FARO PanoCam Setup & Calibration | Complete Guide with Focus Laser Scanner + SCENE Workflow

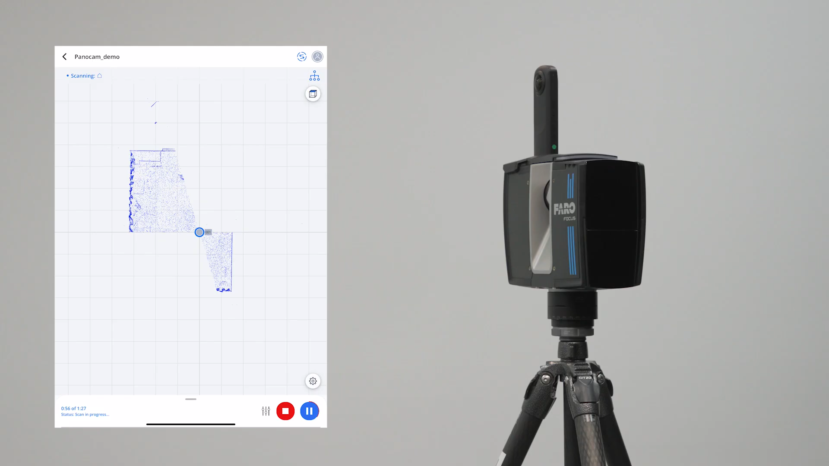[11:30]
If you only have a one picture set up on the Pano Cam it will only do one. So it's just about to finish the scan and what you will hear is a little bird chirp.
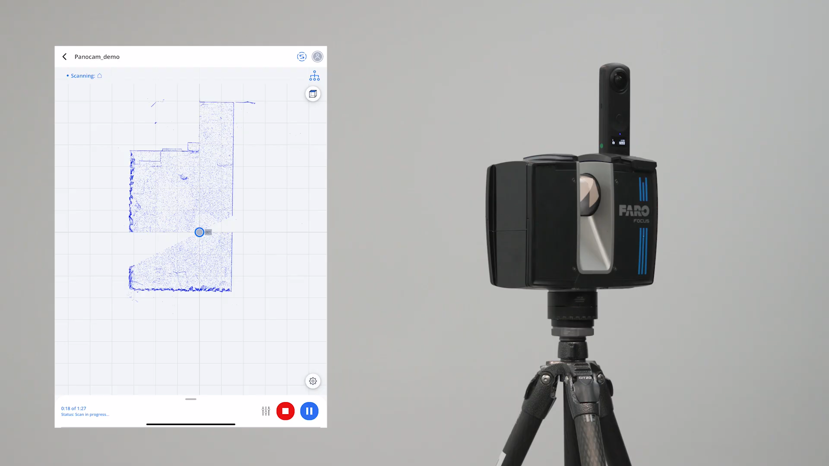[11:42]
So here it goes.
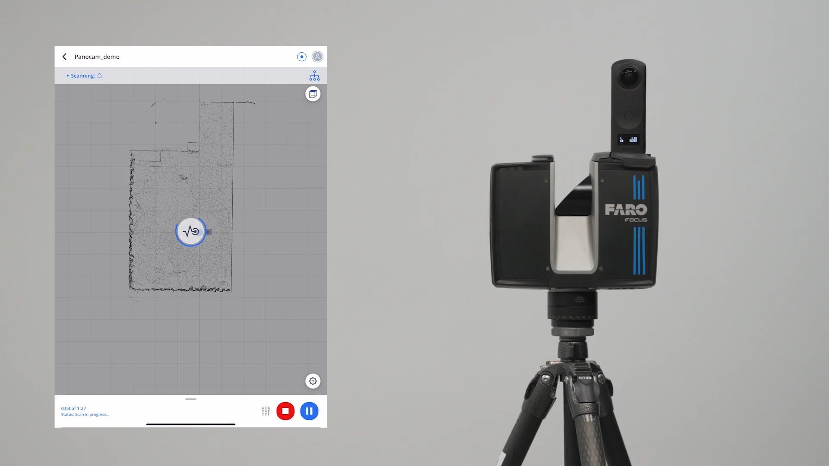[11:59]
Done scanning and there is that little bird chirp there to let us know that it's taken a picture. Sometimes people will go right up to the scanner after it does its first one. If you have it set to two pictures make sure that you only do that one.
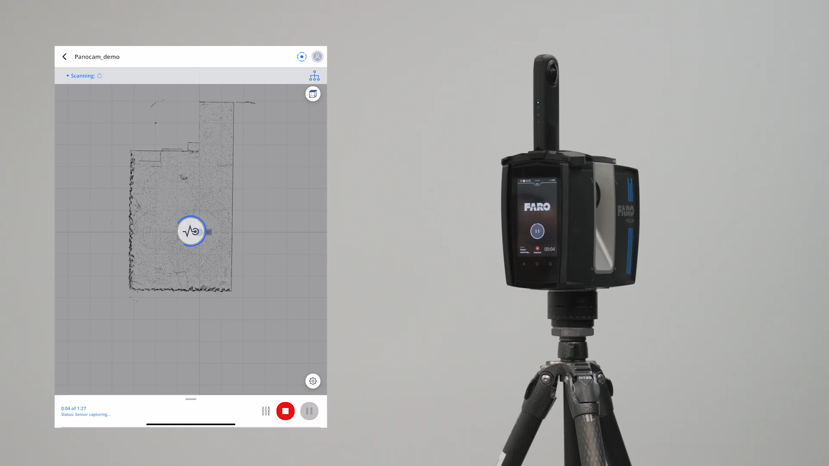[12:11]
That you go up after both of them have been done. And now the color capture has concluded for that one.
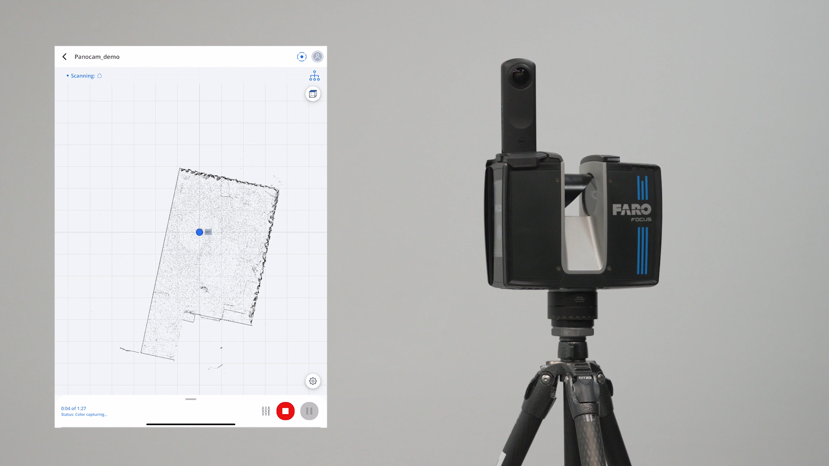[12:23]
All right so there's that Pano Cam scan taken.
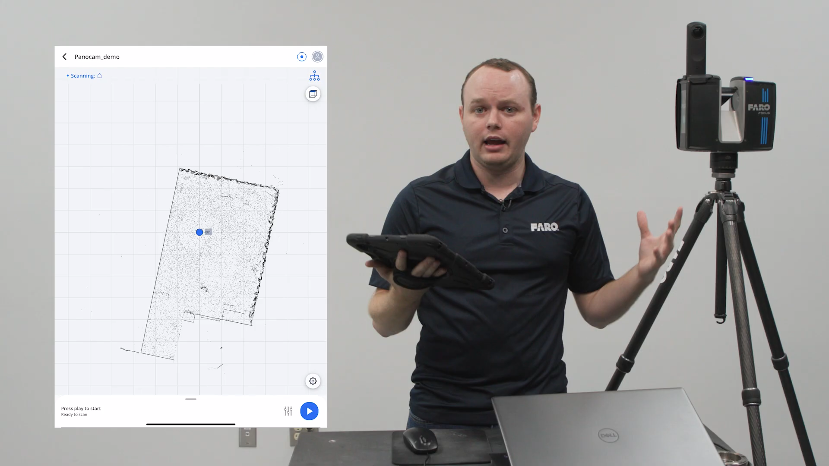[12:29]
Now let's talk about one more feature which is the flash scan. So if you have a premium that has flash technology available you can take a flash scan right there.
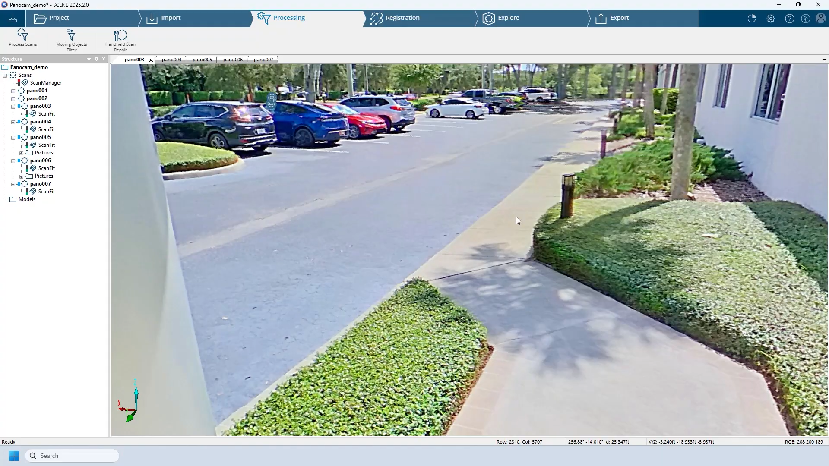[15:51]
right on the screen that you know the colorization has happened and what you always want to check on when doing this, let me jump back, is that your color mode if I turn this off that it matches up.
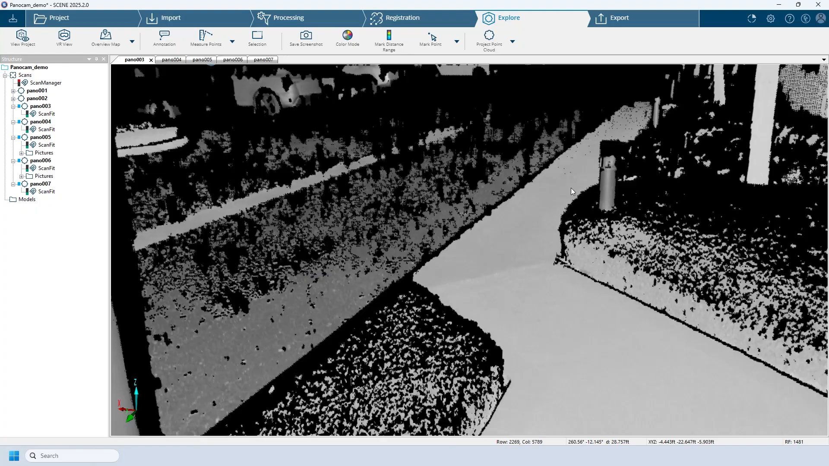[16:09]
So if you see something off by a large margin especially like a target or something if you set that up you would want to make sure that it's not actually off there. So in this case what I always tell people is if you have a large project you'll process the pano cam calibration scan and maybe just process one scan that was taken with the pano cam. That way that if the calibration scan was messed up you don't have to process 300 scans and then notice that it's all in black and white because the calibration scan failed.
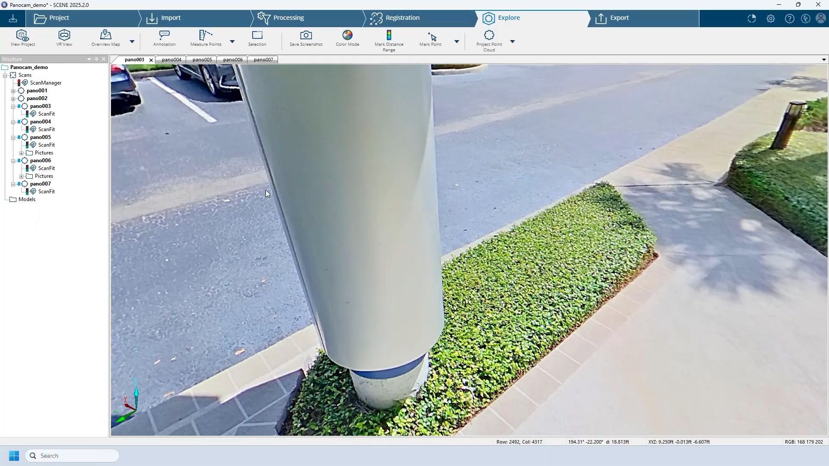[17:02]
And when I say dead zone let me really make that clear here if I go into the 3d view
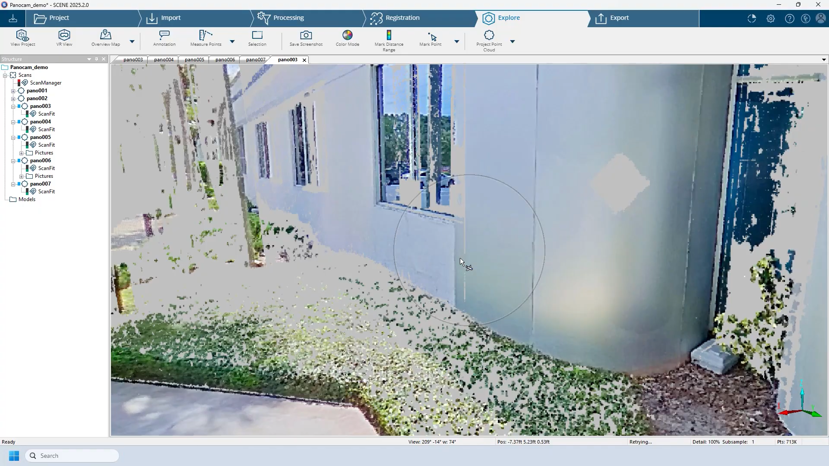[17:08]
you can see that of course we're missing the tripod part but we're also missing a
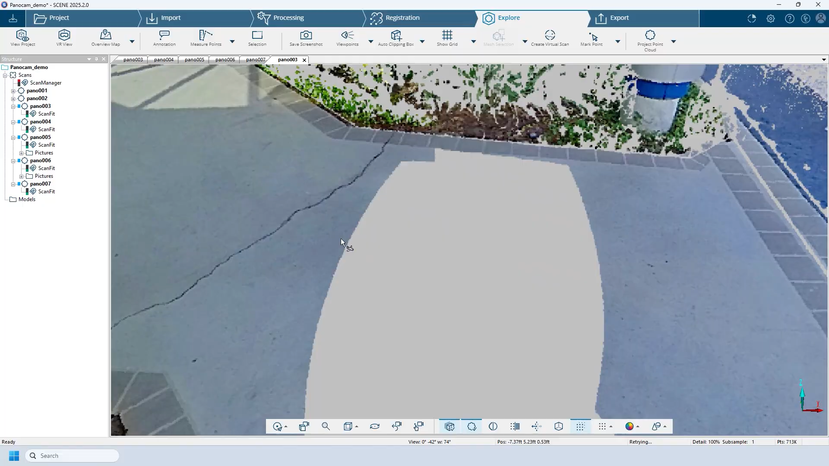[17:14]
little bit more that is covered by that pano cam scan because the colorization
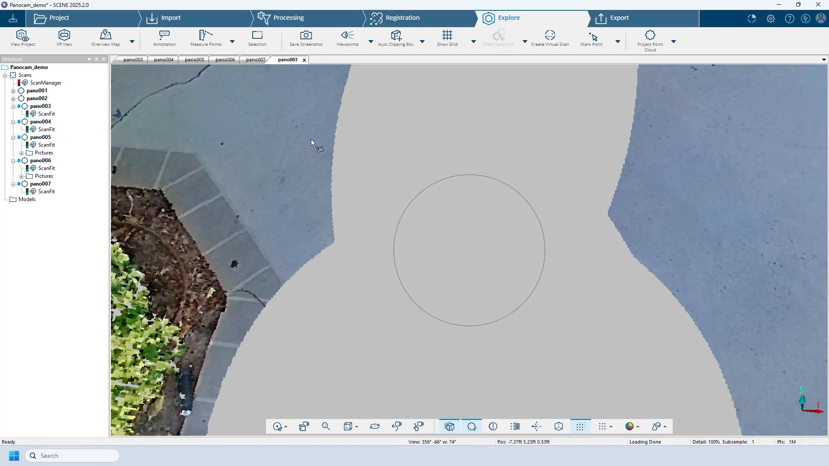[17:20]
wasn't happening there because the camera was in the way or the focus was in the way. So that is a really big part. So once again the HDR photo here really does make
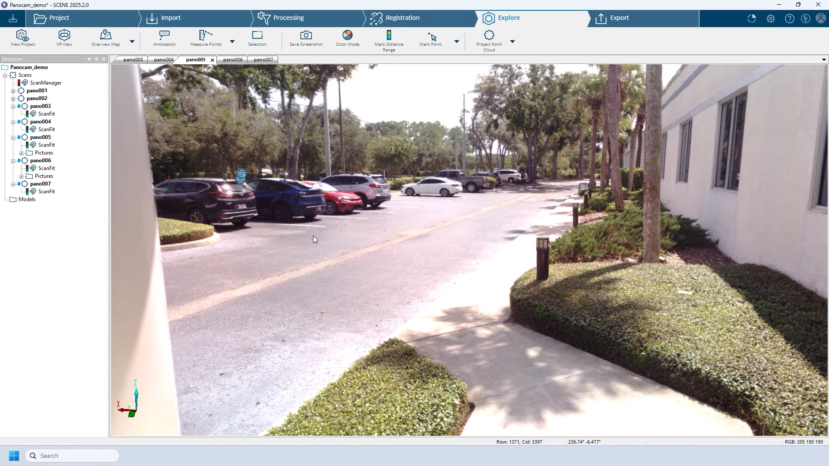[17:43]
area to a brighter area is much more noticeable than on here.
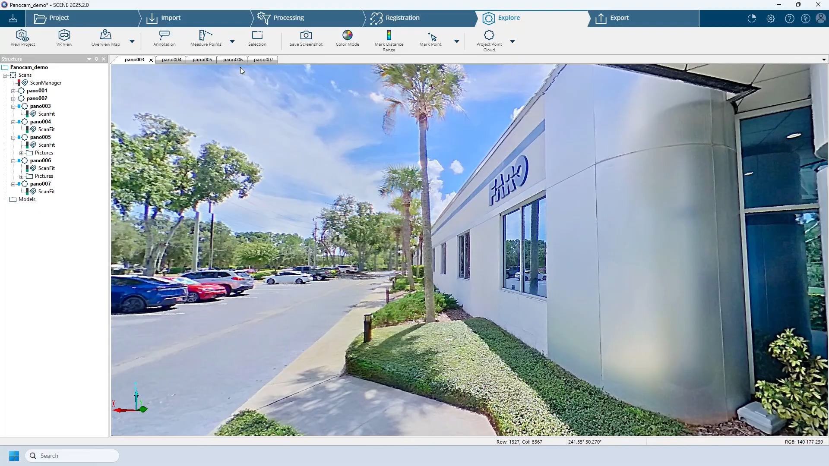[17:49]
And just comparing the two again this is the internal color so you can see quite a bit of
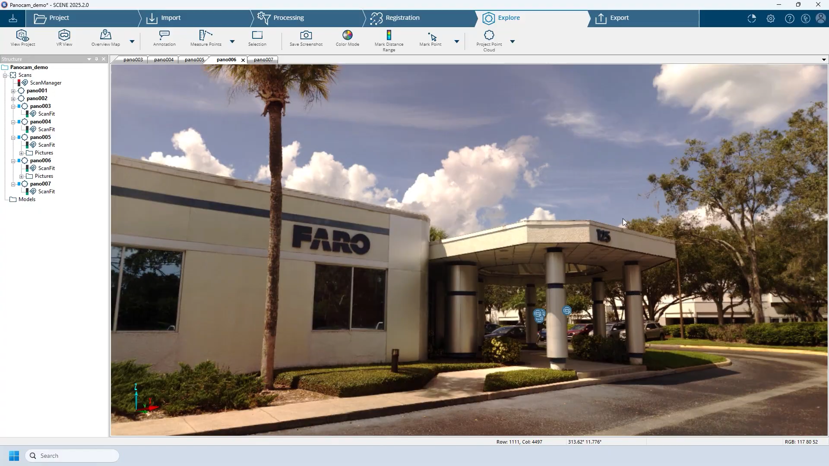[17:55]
the edges very easily with the color and if we switch to the pano cam of course still very easy to see the color differences but if we zoom in you can start seeing the pixels a little more because the resolution of the pano cam isn't as good as the internal.
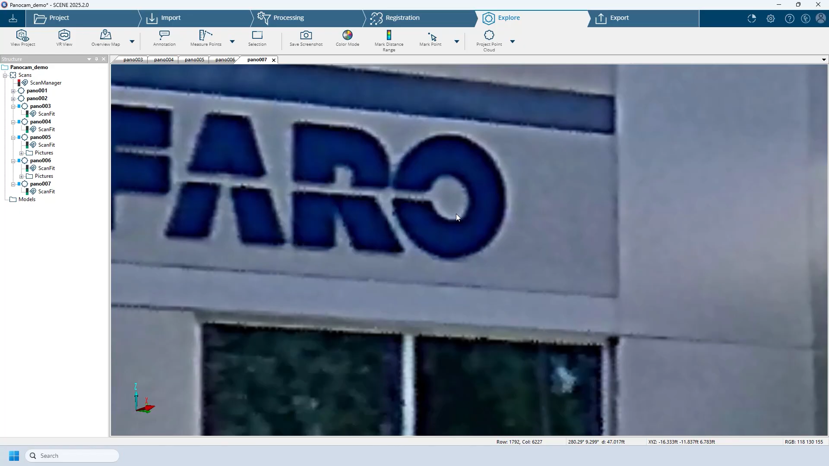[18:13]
So what does this mean? That means that for certain jobs you're going to use the internal for other jobs you're going to use the the pano cam and for some you're going to use them both. You can always switch back and forth.
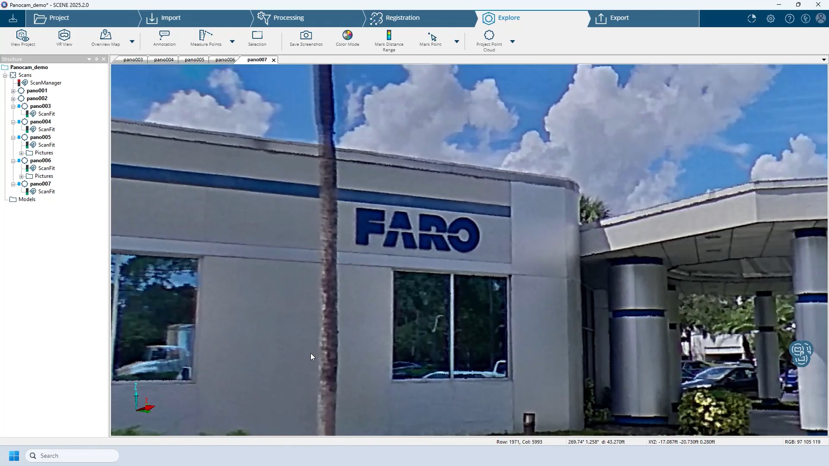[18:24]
And before we stop for the day I'm just going to show you one more pano cam of a different area maybe more so what you're going to actually be scanning maybe a piping area like this one. So you can see this has a really good
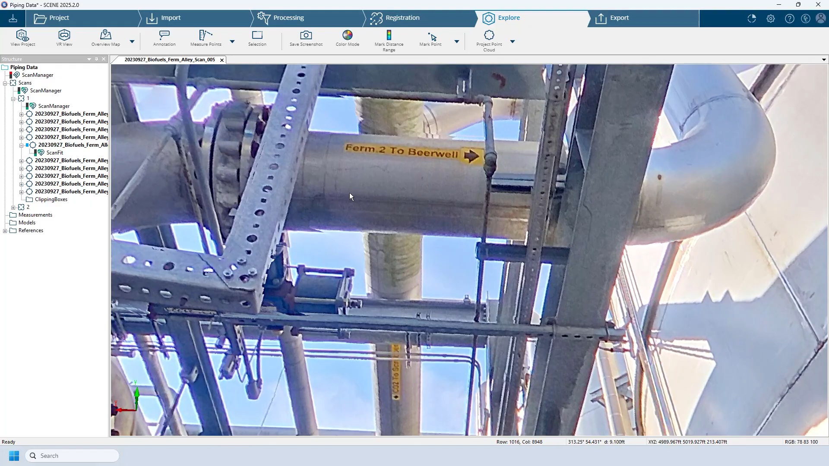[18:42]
calibration scan so everything's lining up and we've also got some words up here that we can see
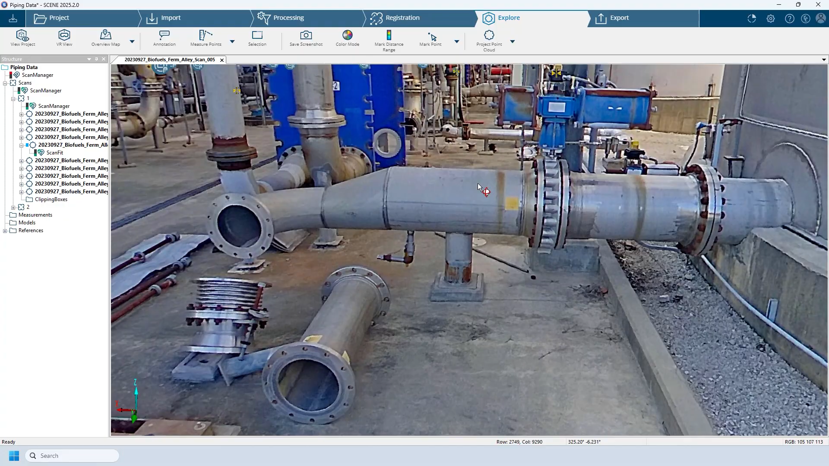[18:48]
and of course if we zoom in a lot further down the line you're seeing that resolution difference there. So looks really good close and of course if you are wanting something good you're going to scan close to it.
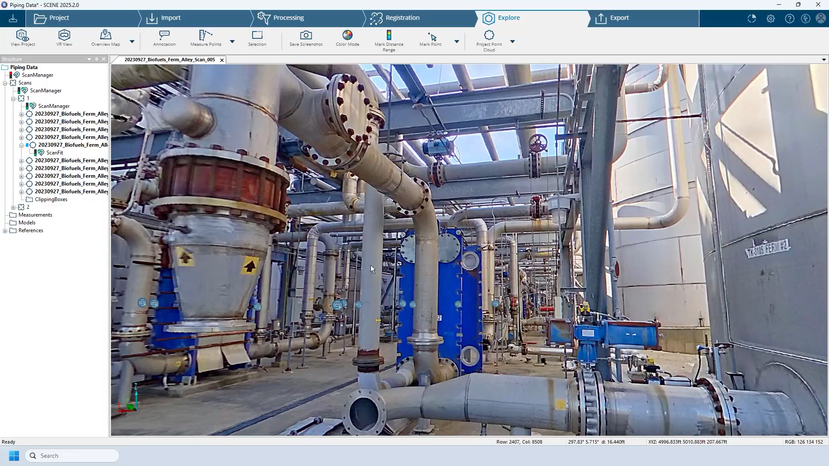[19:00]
The pano cam is a very good tool at your disposal so please know when to use it and when not to and also make sure you understand that pano cam calibration scan.